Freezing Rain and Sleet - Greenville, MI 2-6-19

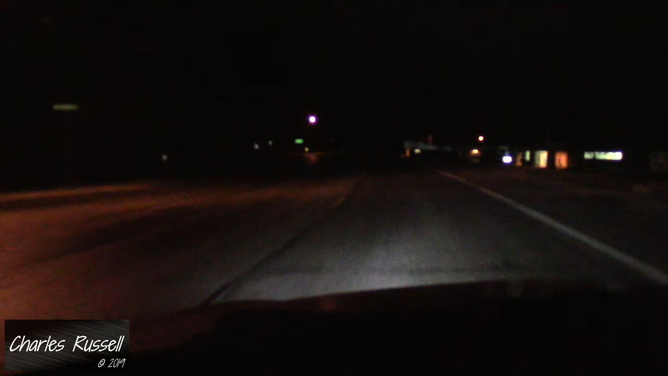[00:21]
There is almost no stopping power at all in this stuff. Spinning the tires right now. All right, hit the brakes one more time. This is slippery out here. This is a pure glaze of ice on the road right now.